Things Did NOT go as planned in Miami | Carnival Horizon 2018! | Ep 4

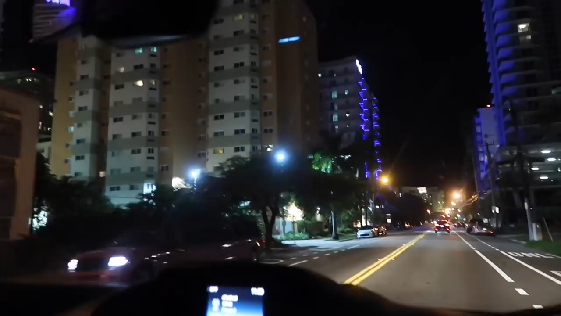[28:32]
We're here! Aloft, right past it. Right after you see that car parked on the side, you're gonna turn left.